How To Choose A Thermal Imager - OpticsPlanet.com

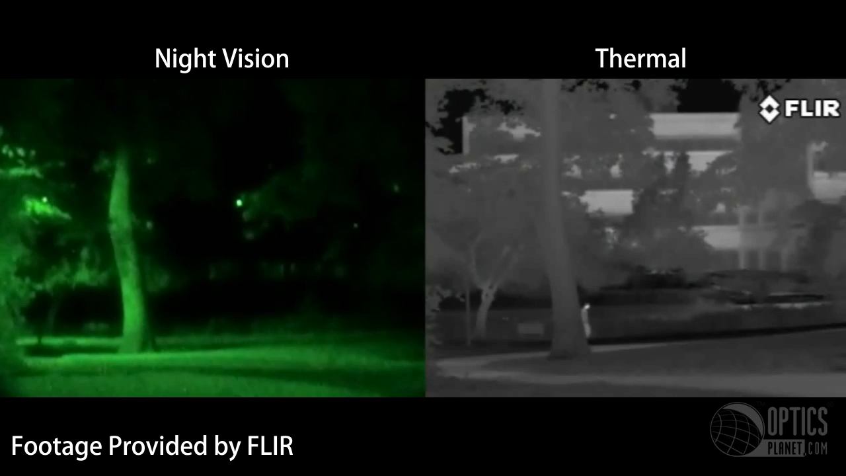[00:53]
Night vision is the traditional green images that you see. One of the biggest advantages to thermal imaging over image intensifier night vision is that thermal imaging does not project anything and is passive night vision.
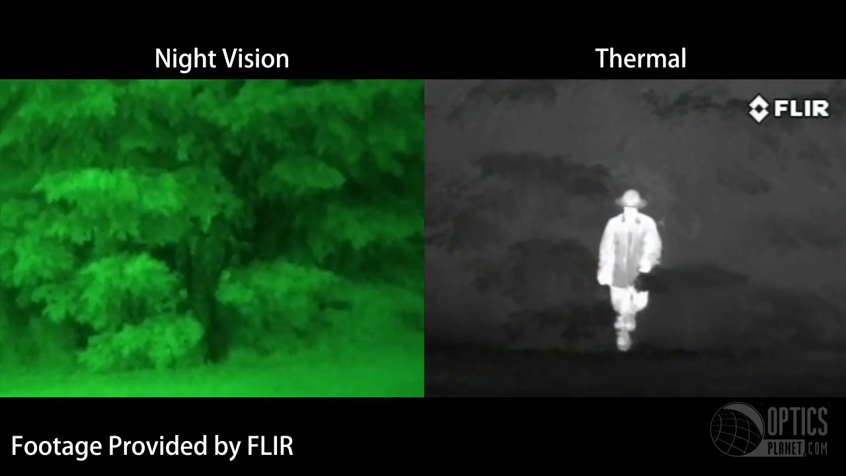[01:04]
Image intensifier night vision often uses IR illumination in order to see because it uses small amounts of visible light.
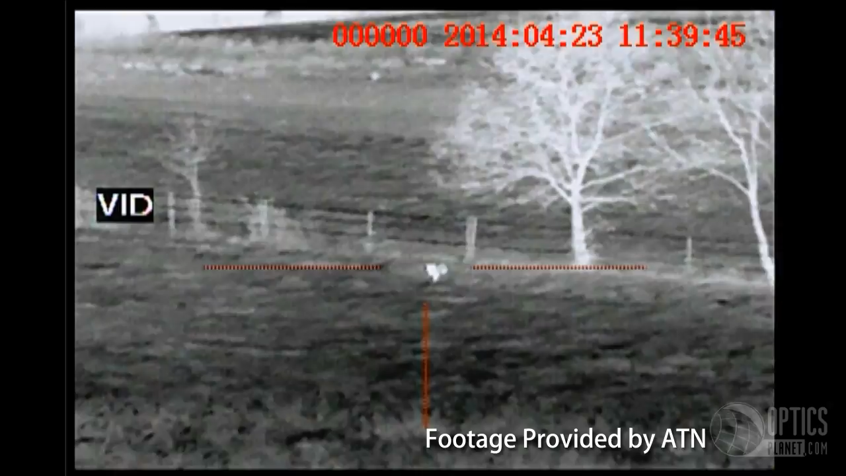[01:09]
When using image intensifier night vision with an IR illumination source,
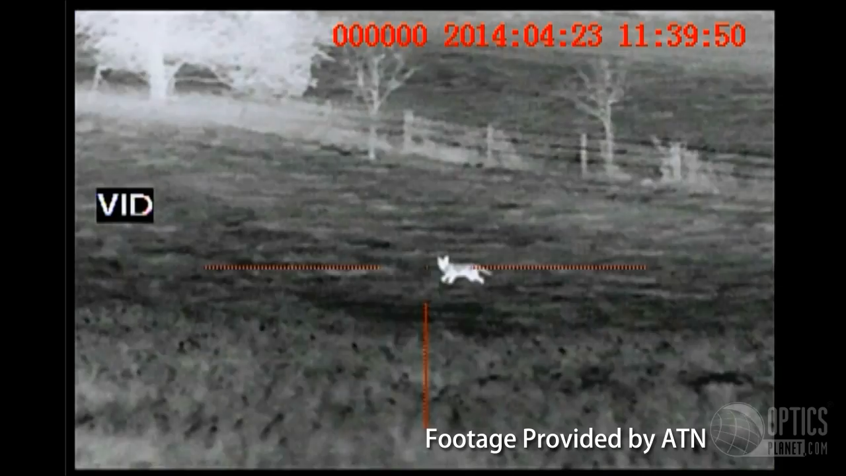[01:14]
certain animals and anybody with a night vision device can see you.
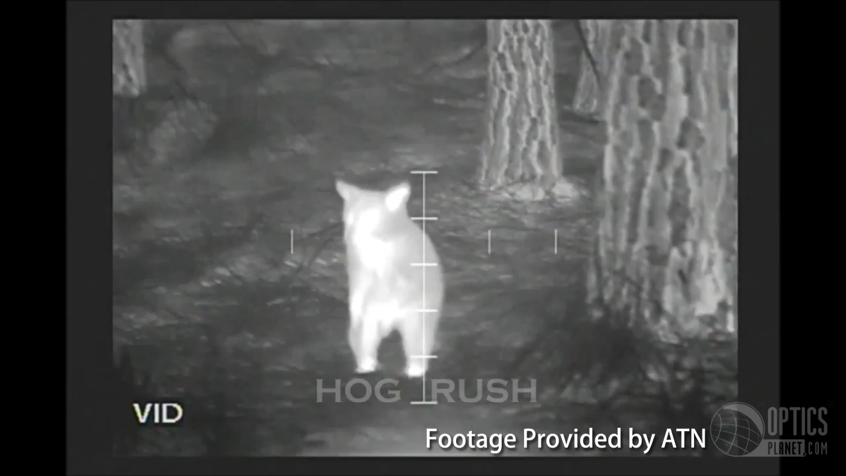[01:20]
With thermal imaging, since nothing is projected, animals will not know that you are there. Many of the thermal units we sell have 1x magnification.